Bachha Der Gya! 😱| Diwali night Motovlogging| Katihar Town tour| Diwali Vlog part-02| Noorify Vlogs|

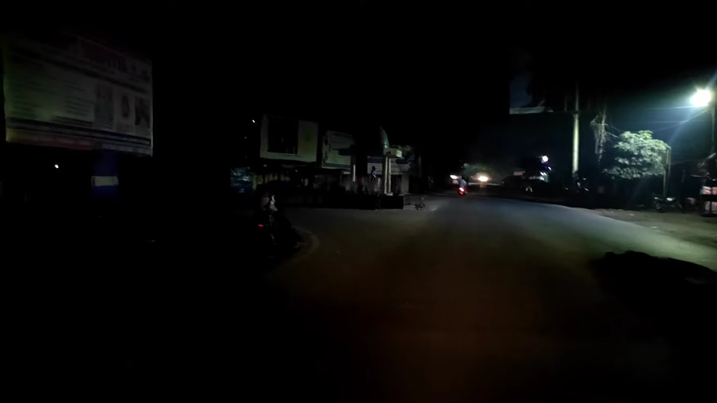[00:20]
चलिए, ये हाई कोर्ट के पास का अम्बेडकर चौक आ गया। अब यहाँ से लेफ्ट लेके हम उधर से वापस रामपाड़ा की तरफ मूव करेंगे।
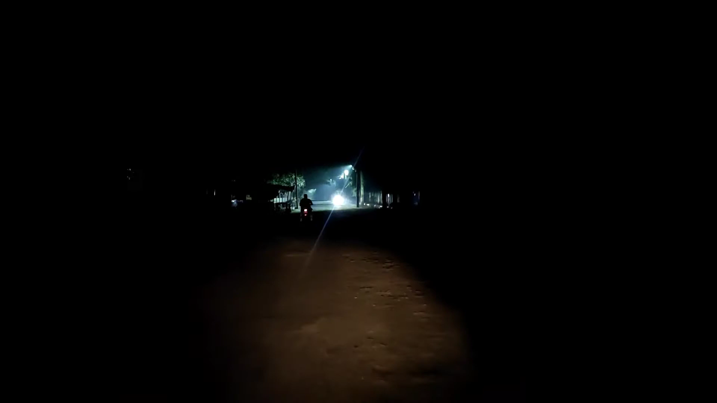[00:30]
इधर तो बिल्कुल ही कुछ नहीं है, अंधेरा दिख रहा है। यहाँ पे वीडियो बंद करते हैं,
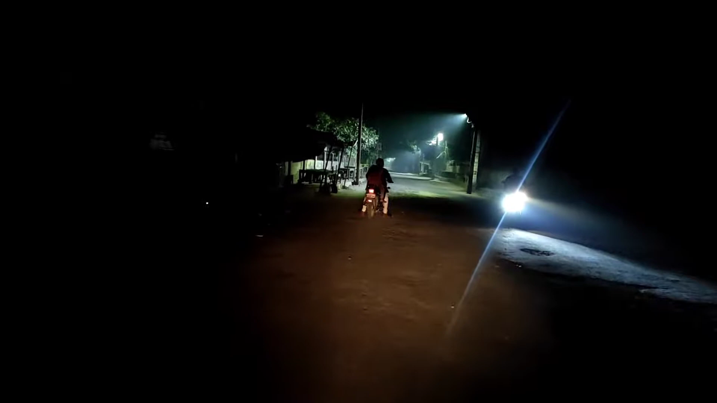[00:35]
जहाँ भी लाइट्स टाइप का कुछ दिखेगा वीडियो ऑन करेंगे, है ना। जहाँ लगेगा कि मुझे आप लोगों को दिखाना चाहिए तो वहाँ पे ऑन करेंगे।
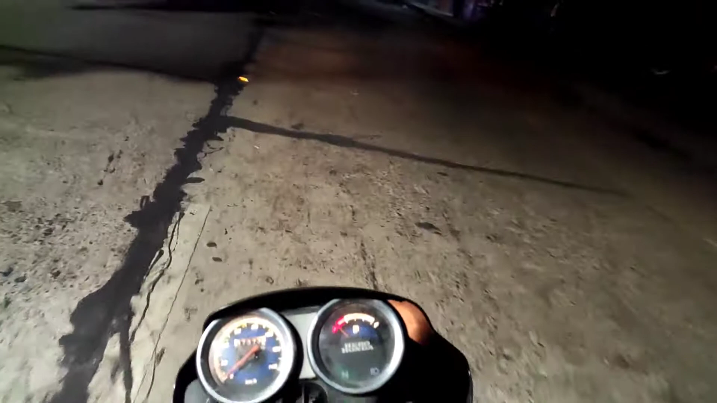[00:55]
वापस रामपारा की तरफ, स्टेशन की तरफ मूव कर रहे हैं।
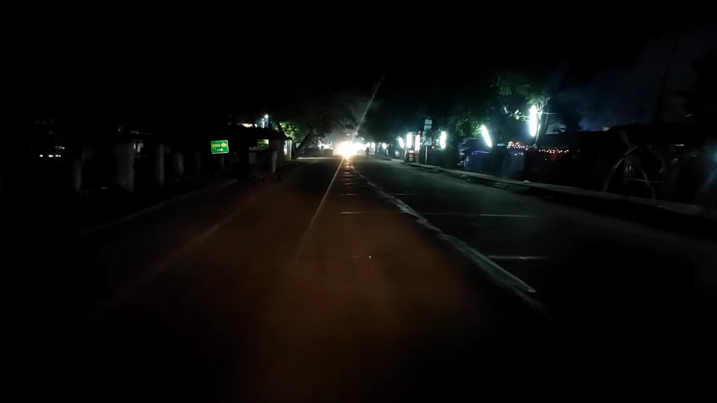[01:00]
इधर लगा हुआ है ट्यूबलाइट्स वगैरह।
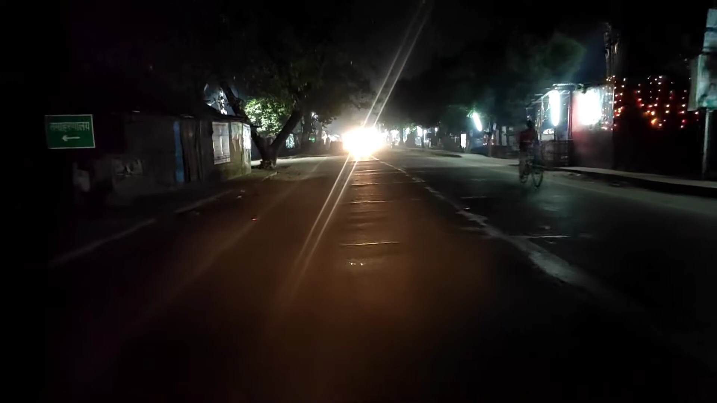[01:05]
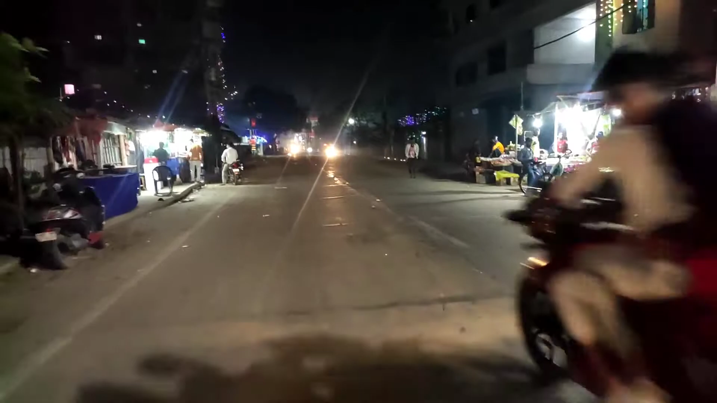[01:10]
ये लोग जो है अनाते हुए बाइक लेके गए हैं। यहाँ पे ये छोड़ा जा रहा है।
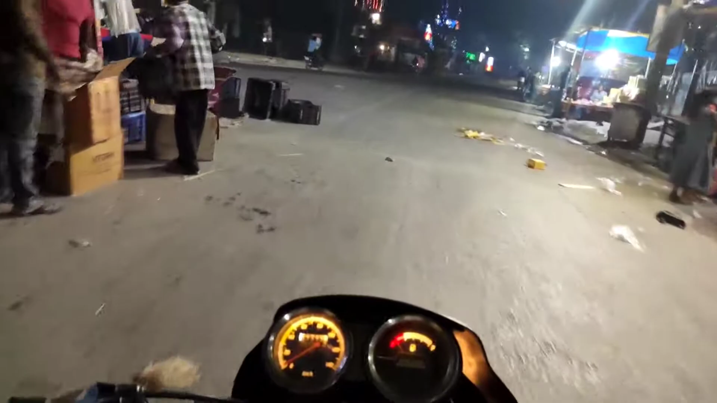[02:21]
एक हाथ से भी बाइक इसलिए चला पा रहा हूँ और एक हाथ से फोन इसलिए लेके चल पा रहा हूँ कि फीस कम है। जीरो तो ये पॉसिबल ही नहीं है,
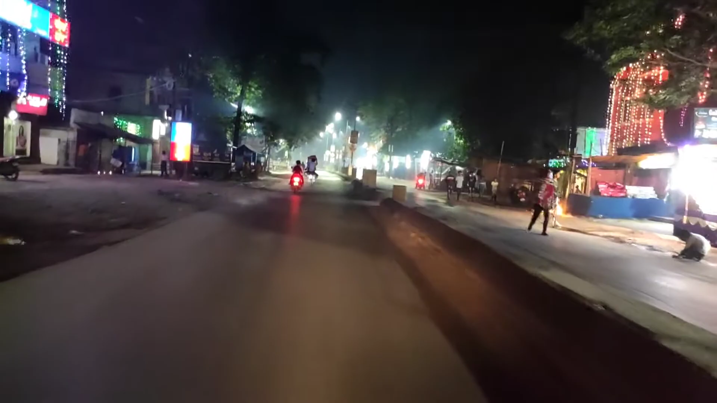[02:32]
क्योंकि क्लच का बहुत ज़्यादा रोल होता है गाड़ी चलाने के लिए और मैं क्लच को पकड़ा ही नहीं। चल रहे हैं। ये रोड तो आप देख ही चुके थे जाते वक्त, वापस जा रहा हूँ, थोड़ा फास्ट निकलते हैं।
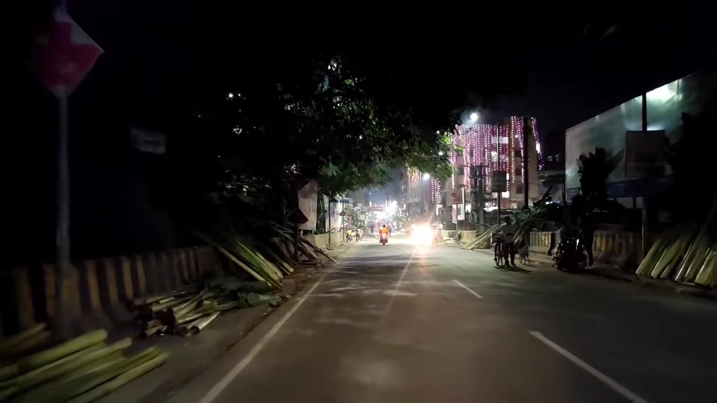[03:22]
और ये सामने जो दो बिल्डिंग है वो दोनों बिल्डिंग खूबसूरत लग रही है देखने में।
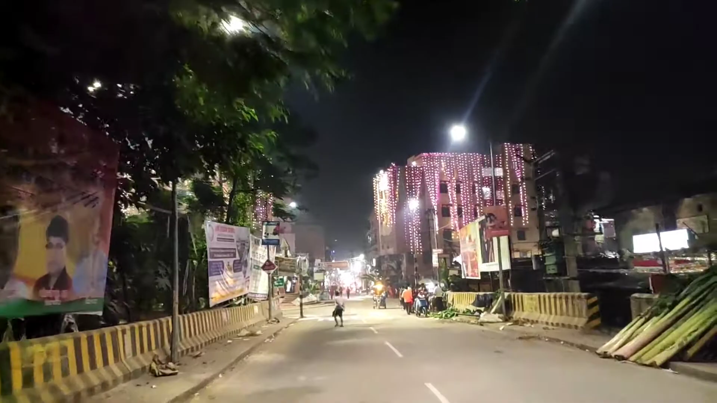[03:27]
ये है कटिहार का शहीद चौक। और अब जो है हम कालीबाड़ी होते हुए
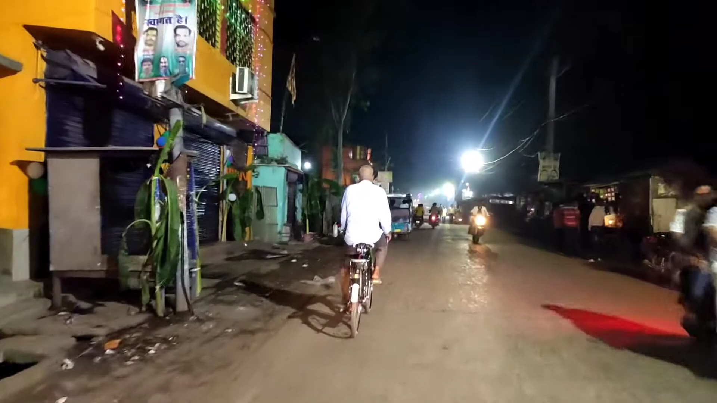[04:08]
जैसे ये पान परचून की दुकान, सिगरेट की दुकान, ये सारी दुकानें खुली हुई।
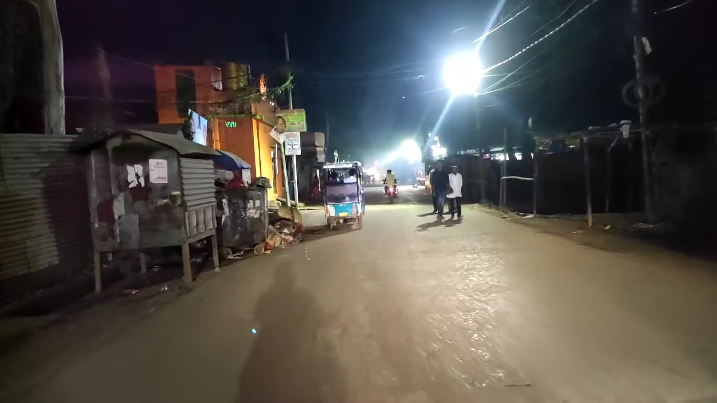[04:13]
ये दिवाली हो, छठ पूजा हो, कोई भी फेस्टिवल हो, ये हर वक्त काम की दुकान है, इसलिए ये खुली हुई।
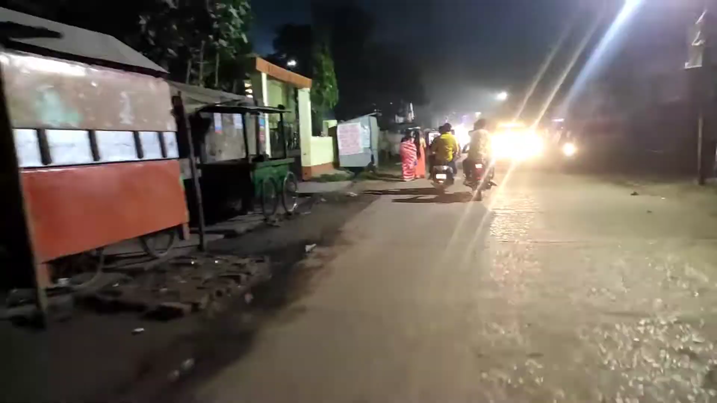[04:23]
अभी सदर अस्पताल आने वाला है, देखते हैं सदर अस्पताल के बाहर कुछ है। दिवाली का माहौल।
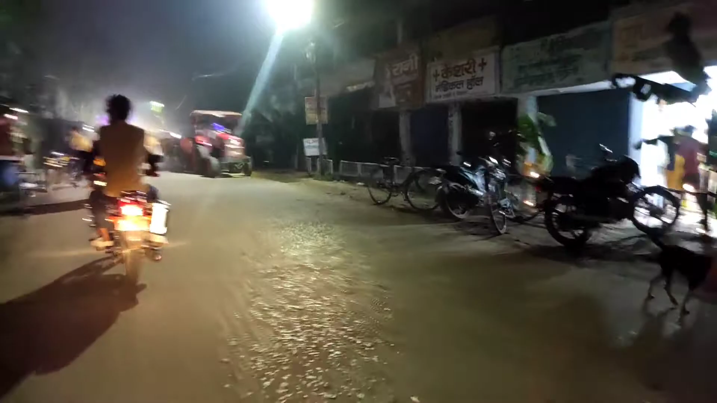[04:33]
इधर भी सारी दुकानें बंद। यहाँ पे थोड़ा सा भीड़ है,